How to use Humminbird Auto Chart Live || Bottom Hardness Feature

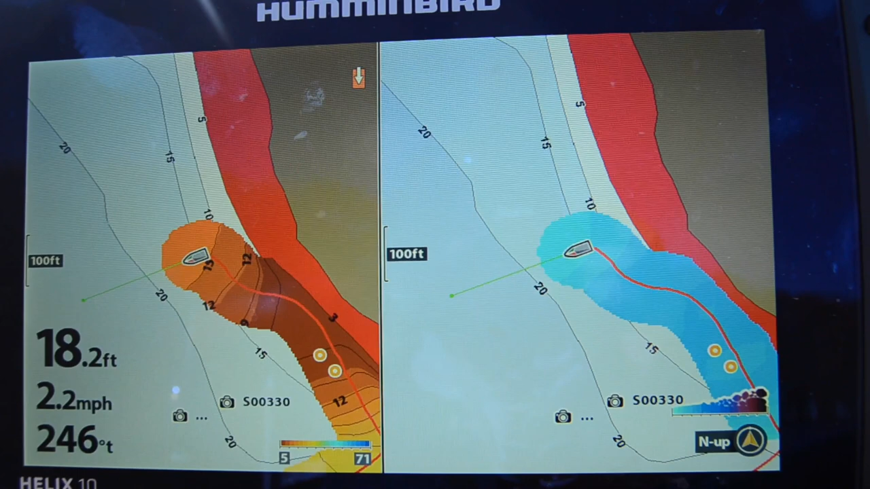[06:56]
On screen: depth 18.2 ft, speed 2.2 mph
about getting it it is awesome feature and then you
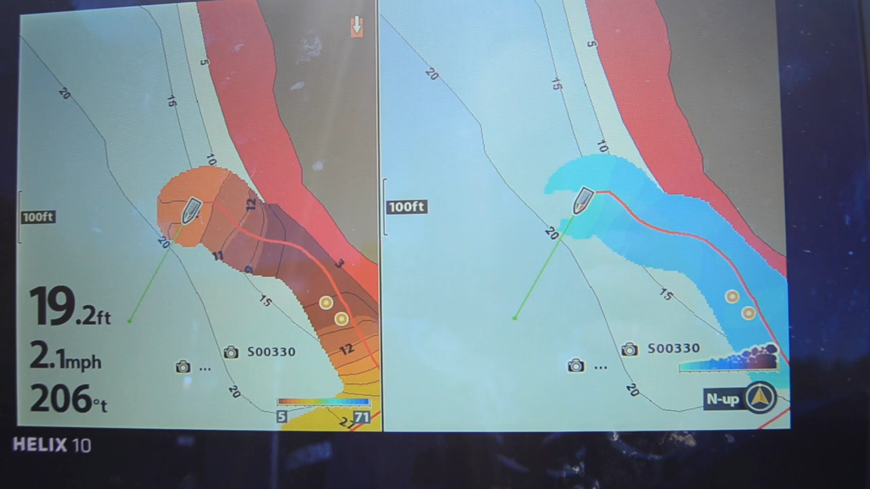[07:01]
On screen: depth 19.2 ft, speed 2.1 mph
know again you got to get that zero lines card which is 80 90 bucks but
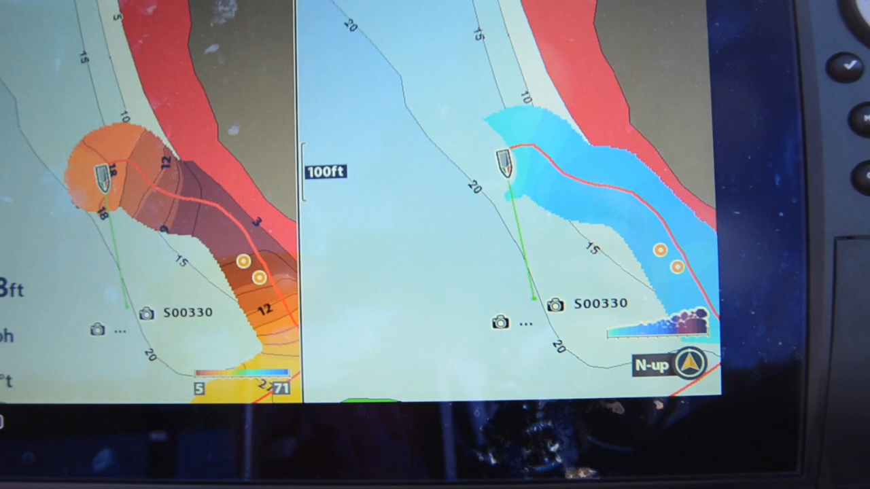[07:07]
again it's it's well worth that price to be able to
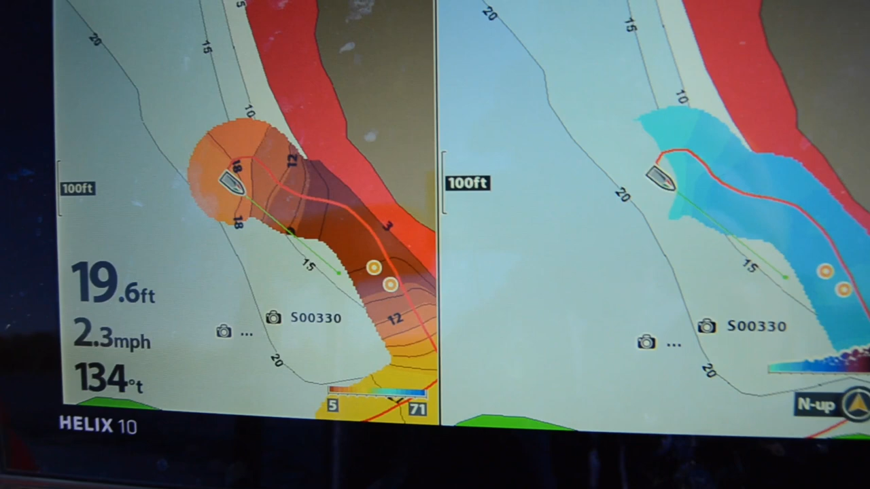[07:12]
On screen: depth 19.6 ft, speed 2.3 mph
your own graphs and you know get better on the water because of it so
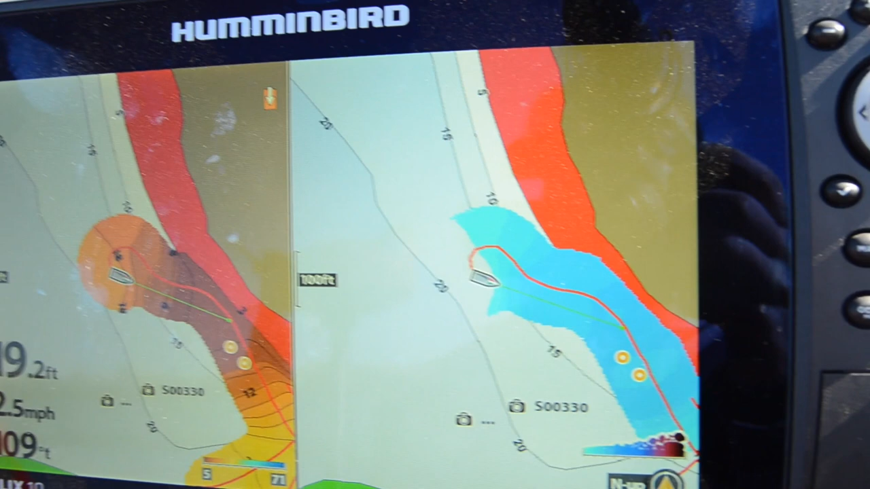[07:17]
other than that just play around with the settings there's a lot that you can change for
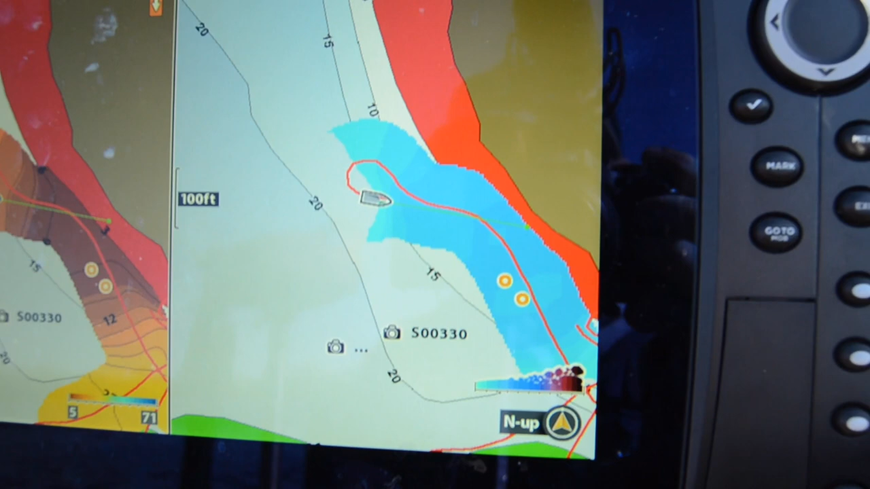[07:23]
offsets and you know water levels and
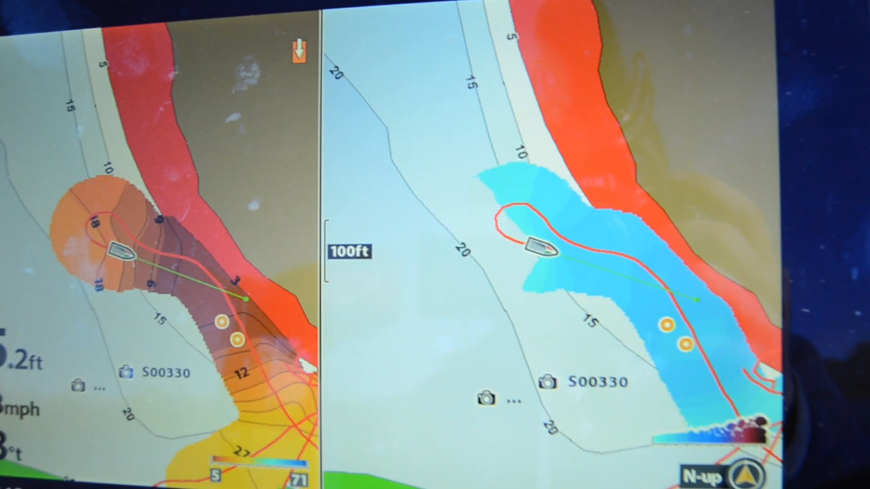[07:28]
again what colors you prefer on your auto chart live graphs and just like
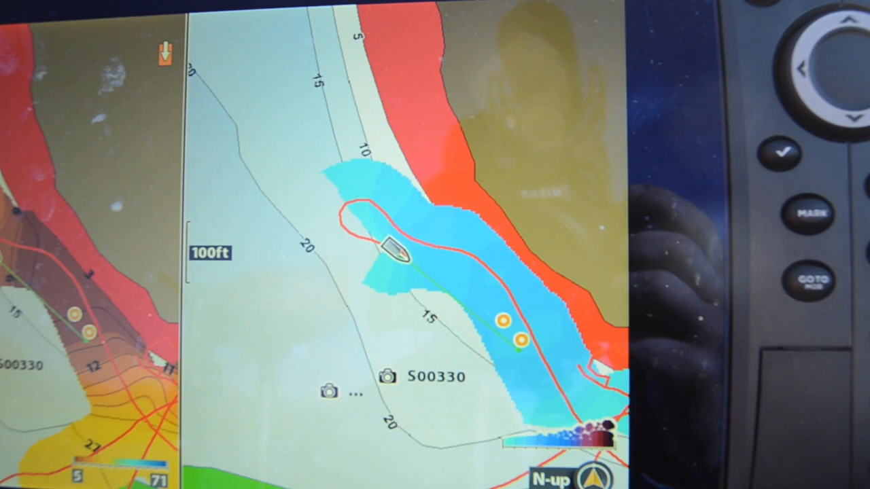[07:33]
anything else everything is customizable and again you go into HP chart
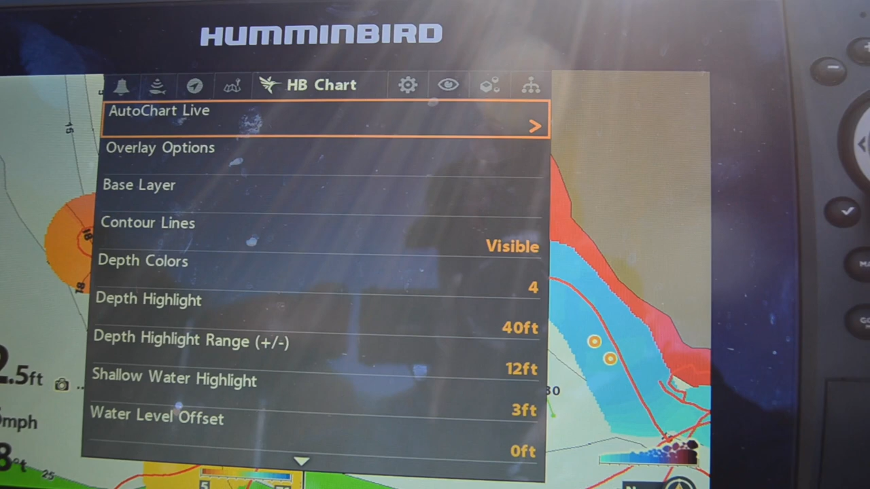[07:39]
and then here it all is one of the pretty cool
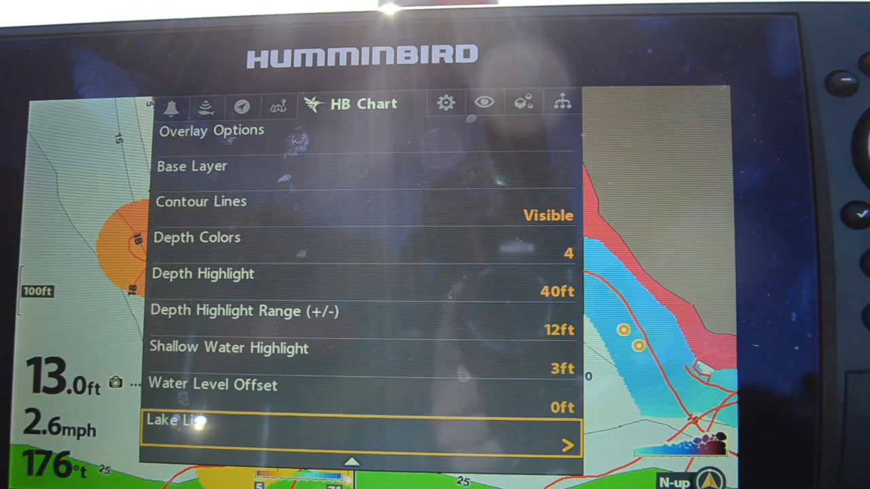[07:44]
On screen: depth 13.0 ft, speed 2.6 mph
thing I will talk about is when you go into your auto chart live and you
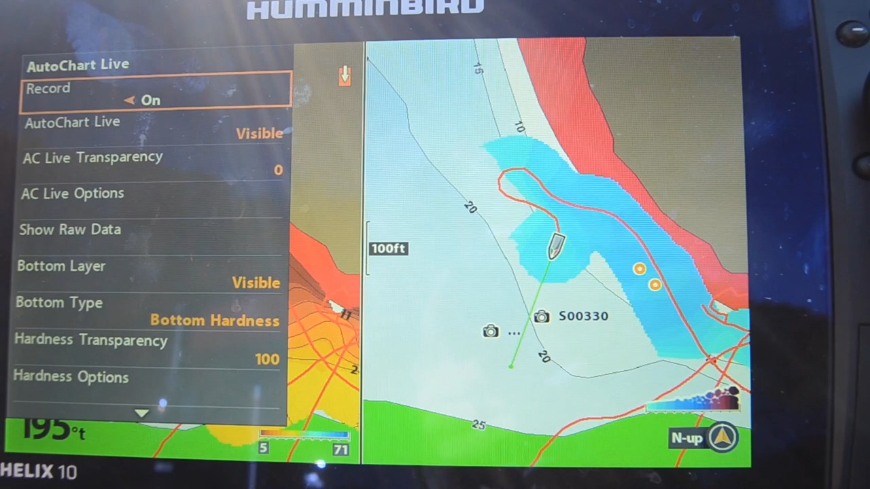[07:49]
go into the bottom layer here in the bottom hardness you can actually do an overlay so if you go to transparency and you bring it down to like 50 you can actually see your